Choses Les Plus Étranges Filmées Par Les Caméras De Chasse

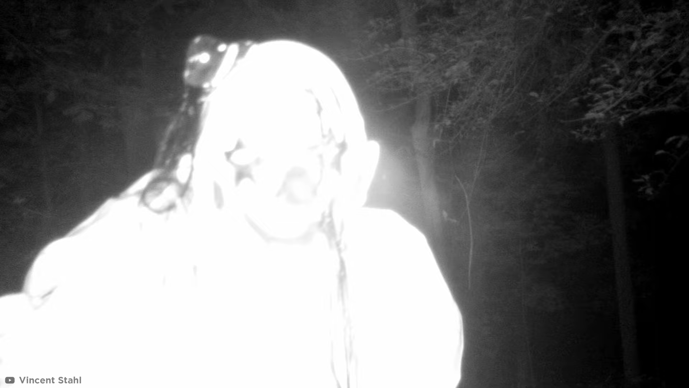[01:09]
Ah oui, le prédateur le plus ridicule filmé, le clown. Cette vidéo a été prise en Pennsylvanie en septembre 2016.
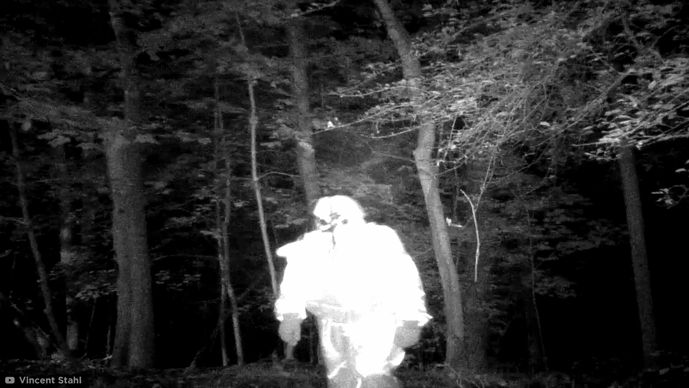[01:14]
Elle fait suite à une vague d'observations de clowns effrayants à travers les Etats-Unis entre août et septembre de la dite année.
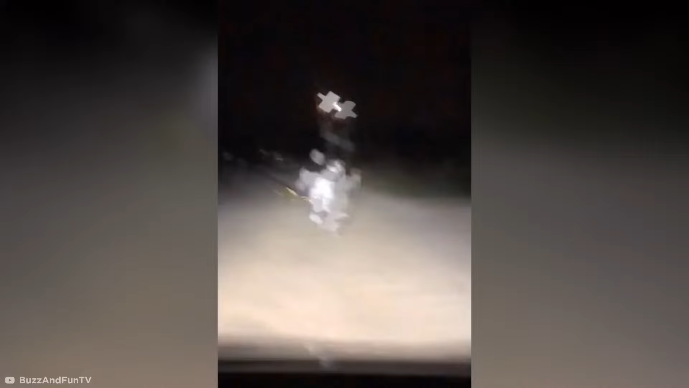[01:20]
Ce clown sait clairement où se trouve la caméra et semble assez confiant dans son numéro de Joker.
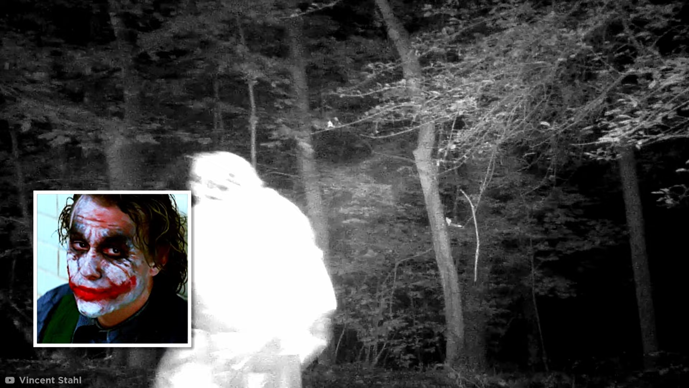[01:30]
Mais il n'a pas l'air d'avoir beaucoup de choses à faire chez lui. Si vous vous ennuyez suffisamment pour aller dans les bois dans un costume de clown mal ajusté,
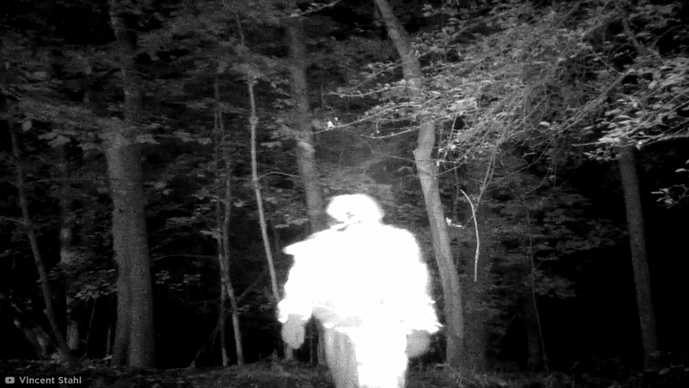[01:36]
je vous suggère Tinder, pas les caméras de chasse.
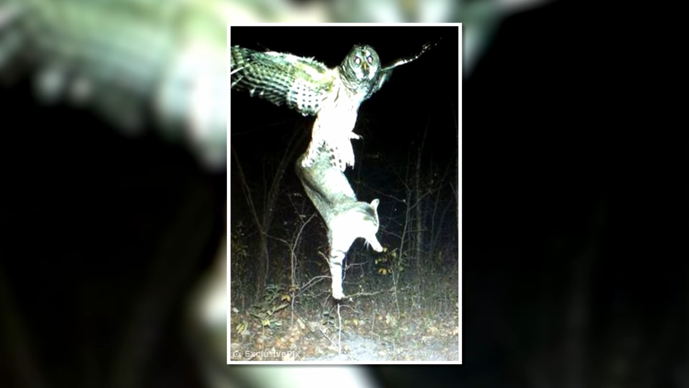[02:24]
Mais c'est un peu moins magique quand on sait que cette énorme chouette rayée, filmée par une caméra dans le Minnesota en 2012, considère probablement le chat comme son prochain repas.
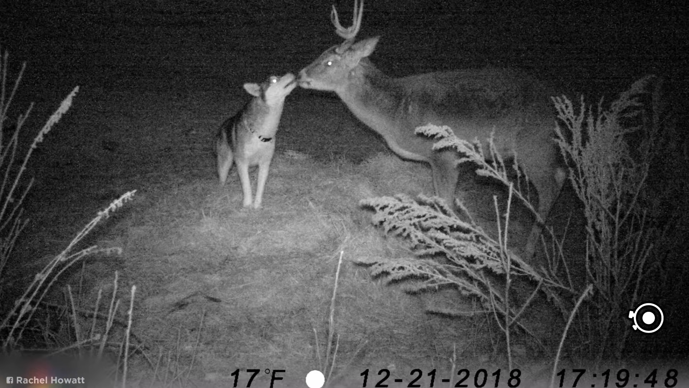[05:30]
Mais l'horodotage indique que les deux sont restés ensemble pendant plus de douze heures. Ce n'est pas le couple le plus traditionnel.
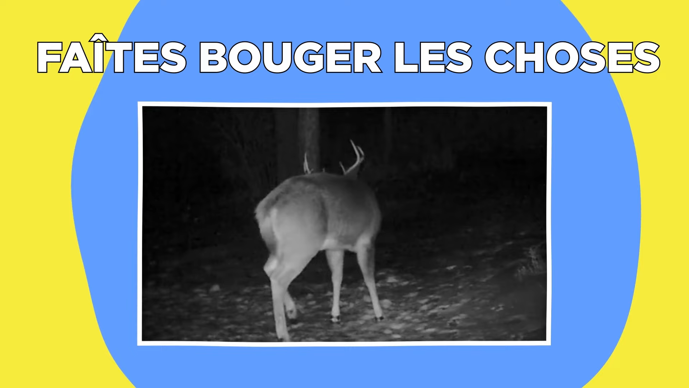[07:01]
Faites bouger les choses. Ne clignez pas des yeux ou vous pourriez manquer la prochaine photo.
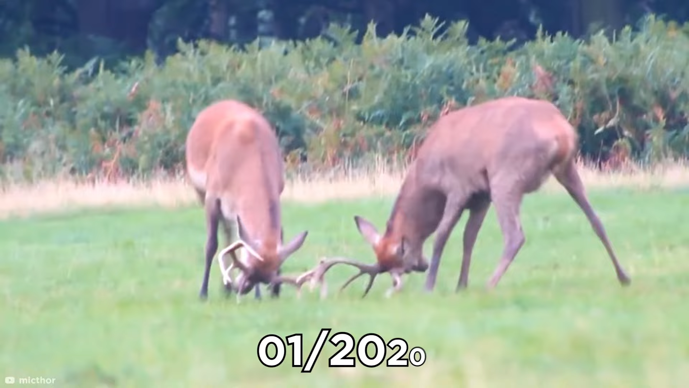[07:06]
En janvier 2020, à la fin de la saison des amours des cerfs, ce mâle à huit pointes a été capturé en train de secouer la tête si rapidement que ces deux bois se sont simultanément détachés.
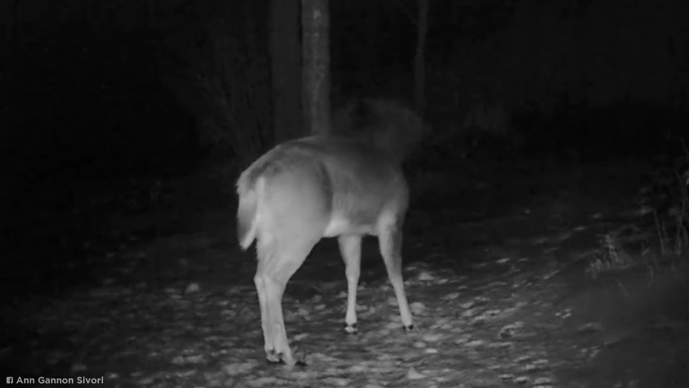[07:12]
Cela s'est passé si vite que même le cerf a été effrayé par les bois qui se sont écrasés au sol. La vidéo a été filmée à Northfield dans le Vermont par Anne Sivori, qui utilise des caméras pour surveiller la faune locale.
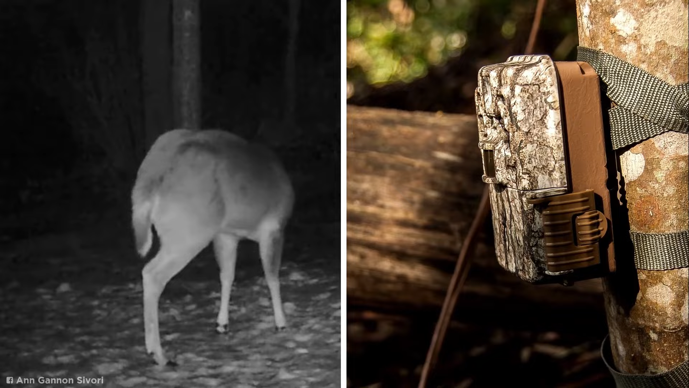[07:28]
Ne croyons pas ce qu'elle a vu, Anne affirme être sortie et avoir trouvé les deux bois comme preuve de l'événement.
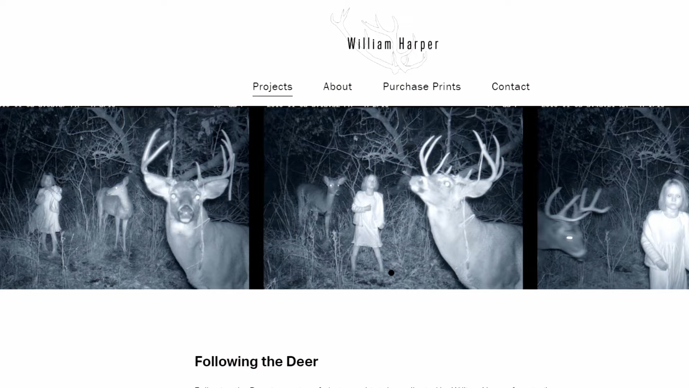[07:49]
Ces supposées photos de caméras de piste ont circulé sur Internet, prétendant immortaliser des événements étranges dans le Skokie Lagoons,
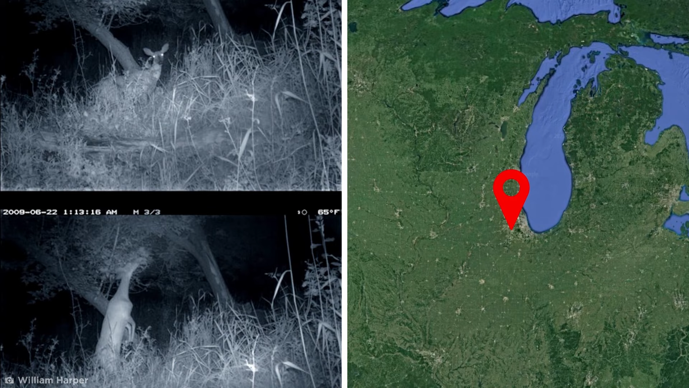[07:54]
une réserve naturelle à consonance mythique située au Chicago. Comme ce vieux monsieur qui semble vraiment heureux de parler à un cerf en pleine nuit.
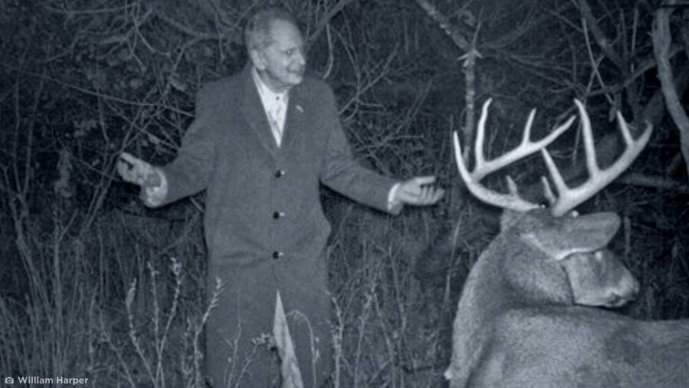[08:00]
Ou encore cette jeune fille apparemment perdue qui se tient entre deux cerfs.
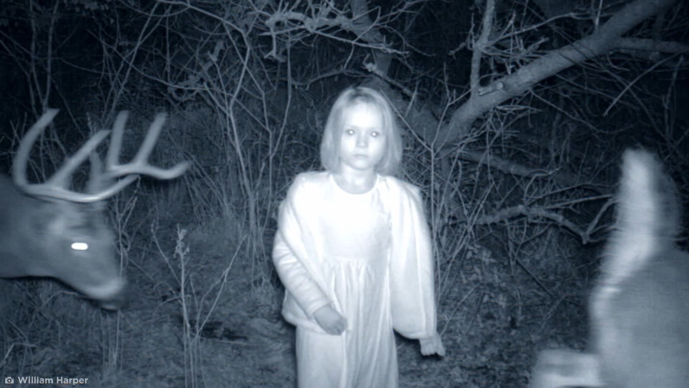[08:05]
D'antin où elle semble être à quelques millisecondes d'être touchée par un cerf en train de charger.